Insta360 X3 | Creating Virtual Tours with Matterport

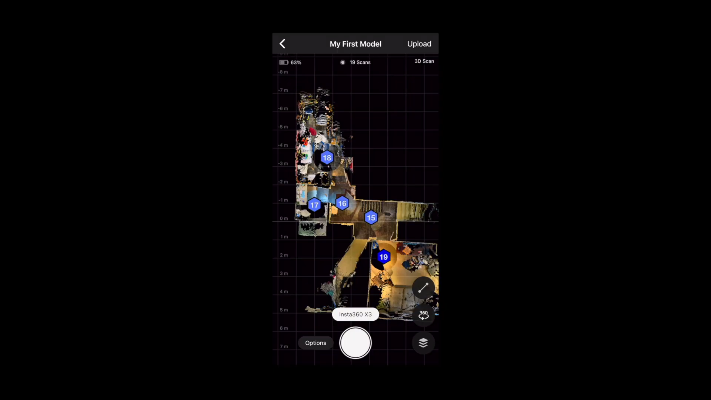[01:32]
You also want to make sure you're marking any features like windows and mirrors.
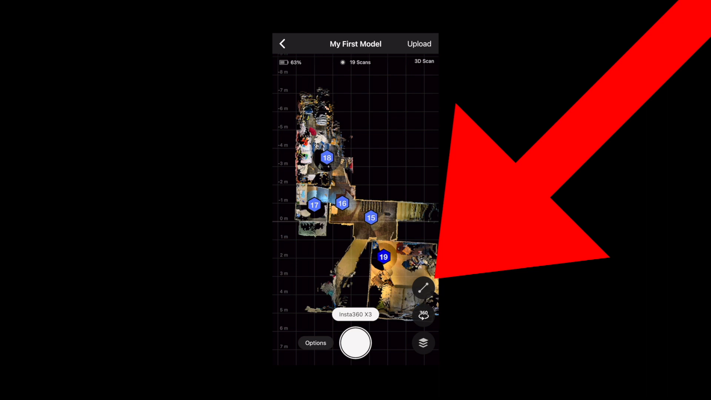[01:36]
You can do that by hitting this button and then going to either windows or mirrors and adding them.
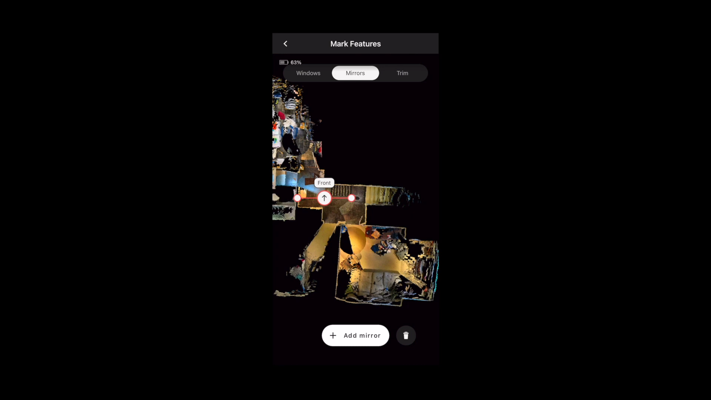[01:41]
And then just dragging this little thing to where the mirrors and windows are. Pretty straightforward. If you have any questions, let me know in the comments.